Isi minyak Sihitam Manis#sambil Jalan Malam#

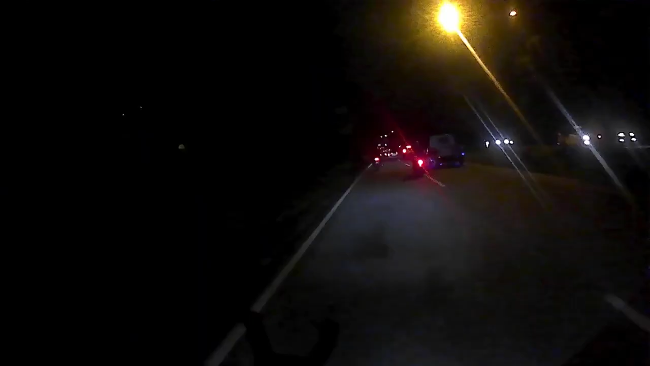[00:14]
Nah, enteng banget, cuy. Jalan Kota Batam kalau malam enggak macet. Tuh, enteng banget kan? Nah, enteng banget. Nanti kita coba isi minyak di ini deh. Isi minyak di itu aja. Aduh, Bang, kamu enggak pakai helm, cewekmu pakai helm.
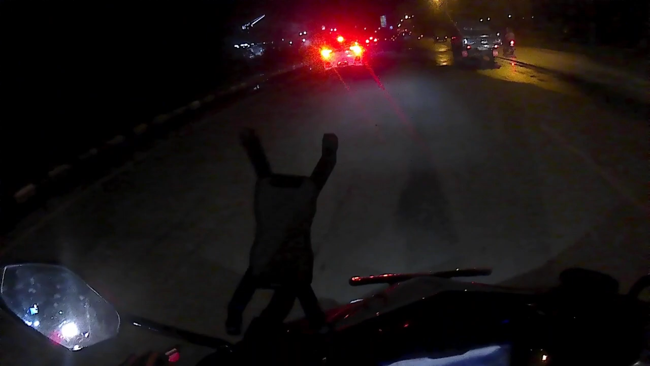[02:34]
Masih bisa sih buat pulang, cuman persiapan buat besok.
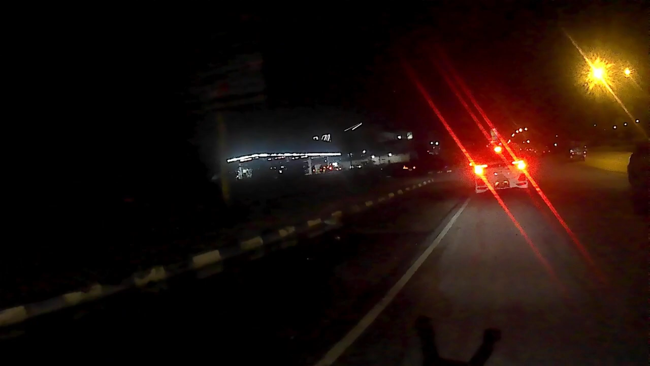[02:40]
Ya ampun, panjang banget antriannya, cuy. Nggak apa-apa deh ya.
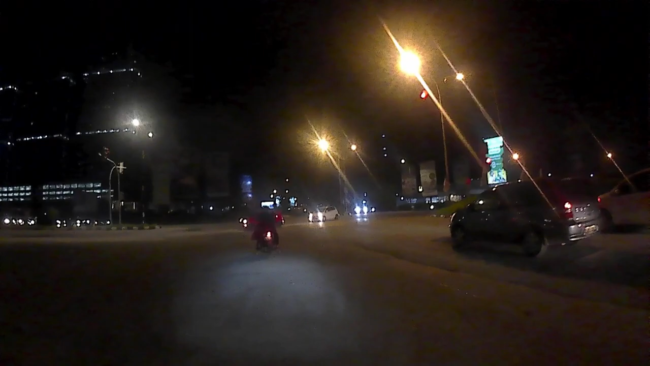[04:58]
Nih, ah, lampu merah lagi, bos.
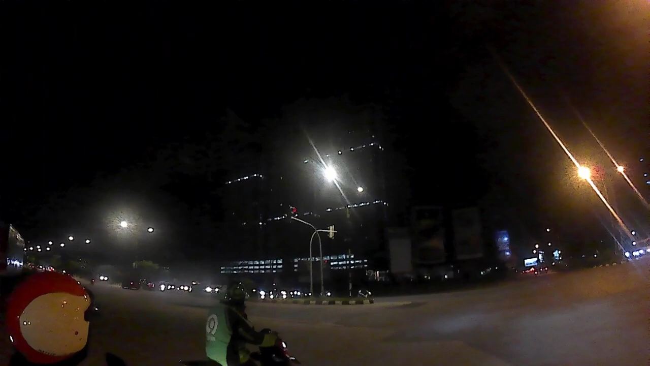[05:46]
Nah, ini gedung Habibie nih. Ini menara kembar Habibie. Oke.
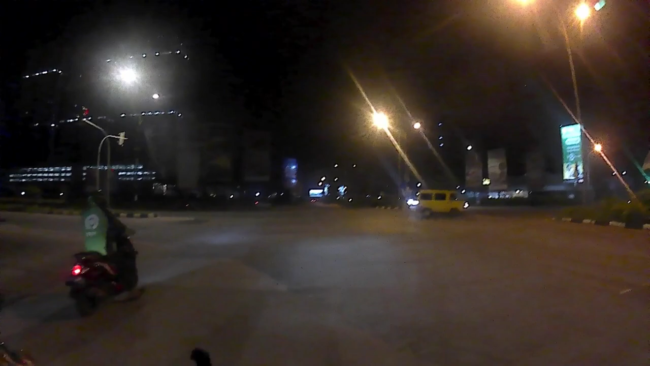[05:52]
Yo, mari.
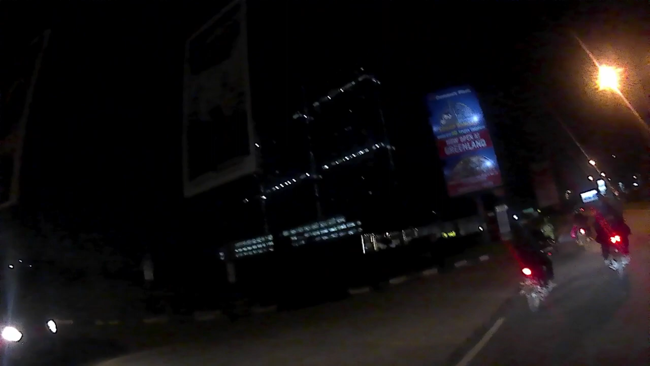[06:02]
Mari, nih menara kembarnya Habibie nih.
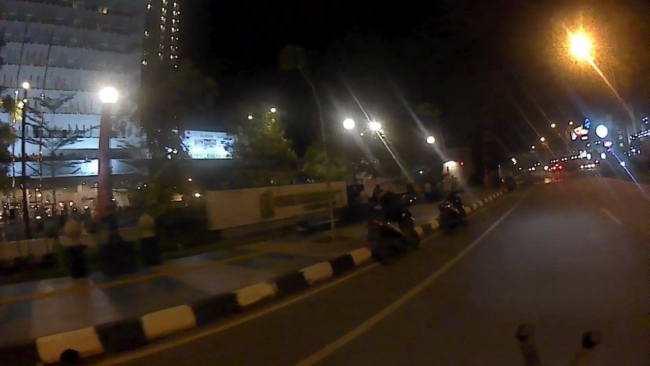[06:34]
Turis mungkin, turis ini. Kayaknya turis deh. Nah, ini nih.
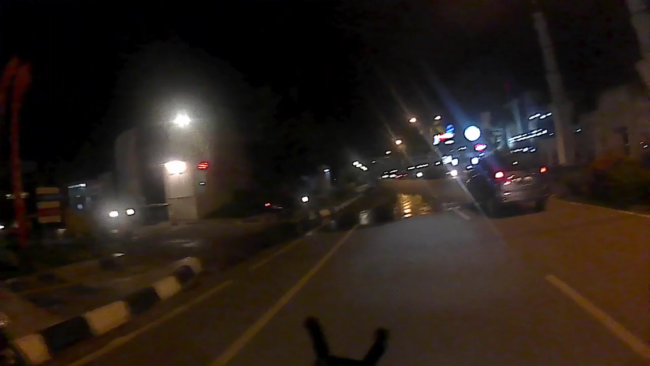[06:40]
Ini apa ya? Samping pelabuhan nih, ini pelabuhan udah. Ini masuk sini pelabuhan, ini pelabuhan. Nih. Apa kita berhenti dulu kali ya?
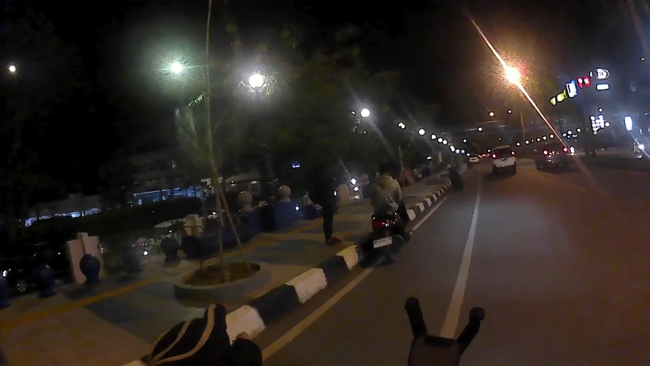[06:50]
Sini aja dulu deh, berhenti dulu. Nah. Kita berhenti dulu deh. Oke. Bentar aja, coy.
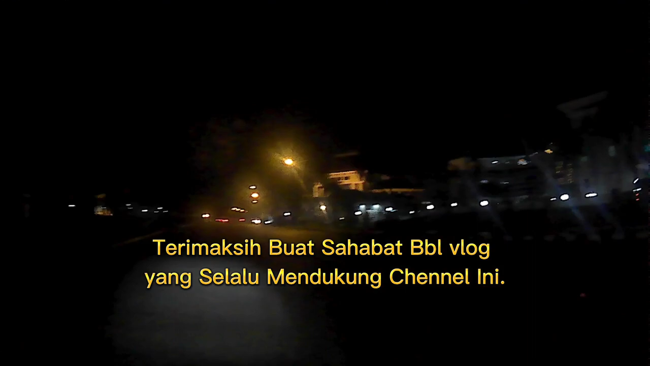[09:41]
Kantor imigrasi BRIK PLN ya. Terus pemerintahan Kota Batam juga kantornya di sini nih. Nah, di alun-alun sini nih kayaknya biasanya tuh rame. Tuh kan, rame. Tapi biasanya malam minggu sih lebih rame.